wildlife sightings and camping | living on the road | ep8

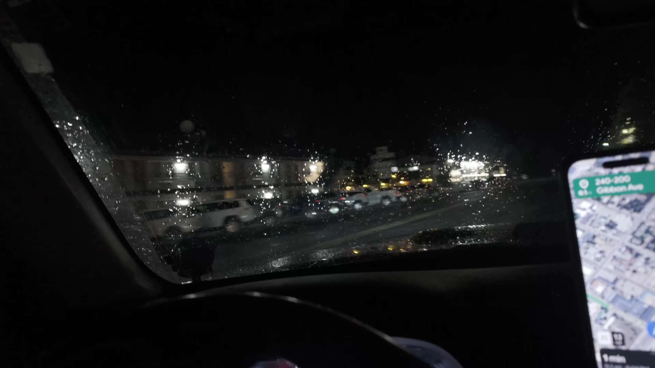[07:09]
I'm not too far away from the west entrance, and I'm wondering if I should just go here and stay there for somewhere around the area for the night. No dispersed camping for today, but I did find a camp spot, kind of not really, next to a soccer field out just outside of the national park.
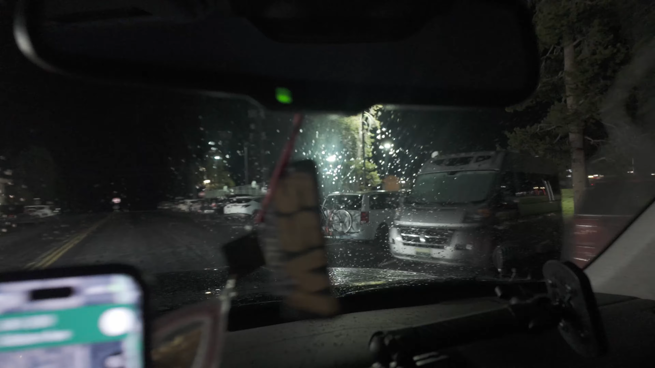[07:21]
So gonna most likely, there's a camper van right here.